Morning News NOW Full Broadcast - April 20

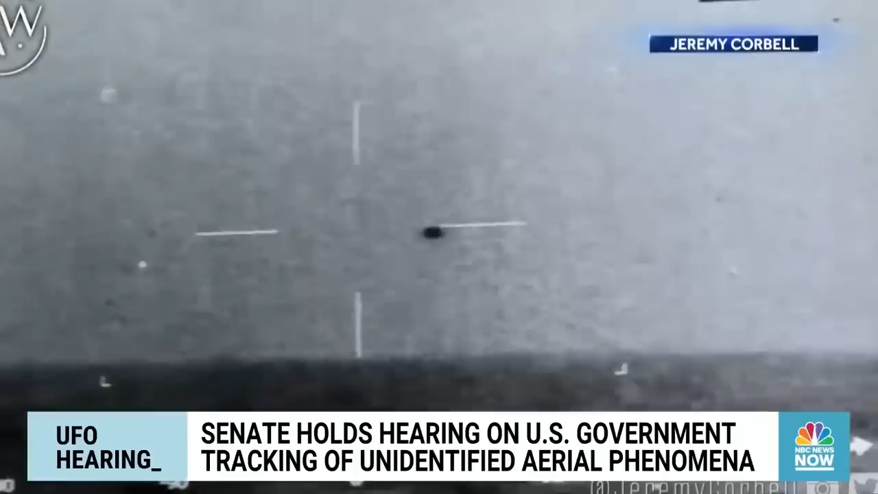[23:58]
hypersonic speeds splashed the man in charge of investigating uaps said his office
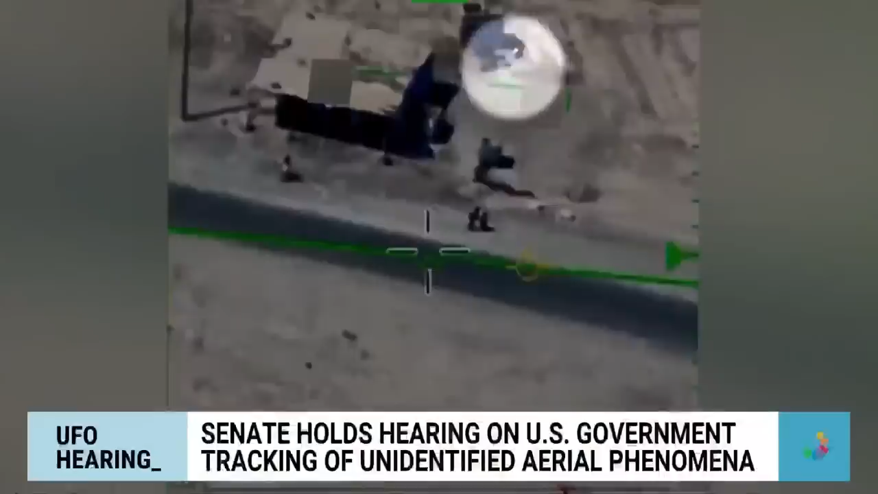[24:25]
remains unresolved a cylinder object spotted somewhere in the middle east but this flying object with a tail he says turns out to be a plane this is the heat signature off of the engines of a commuter aircraft that happened to be flying in the vicinity more concerning russia or